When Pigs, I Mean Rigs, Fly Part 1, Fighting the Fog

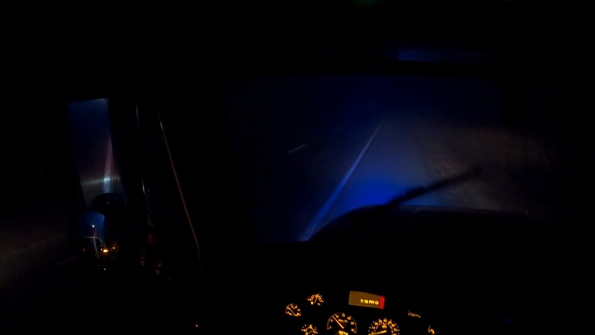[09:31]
January 14th at 7:20 p.m. Central Standard Time. I am back at the crash site. As you can see, it is very, very foggy.
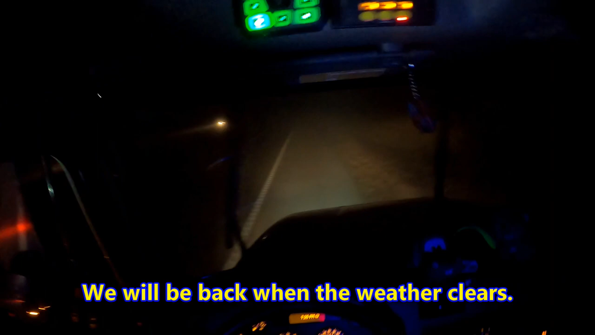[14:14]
Truck, seatbelts on, guardian angels off,
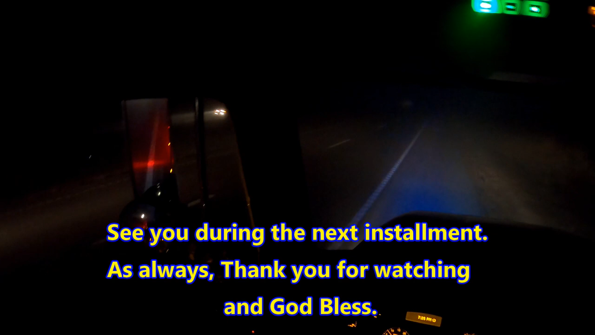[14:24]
wait for traffic to pass, and we are ready to clear. Come back after the fog lifts.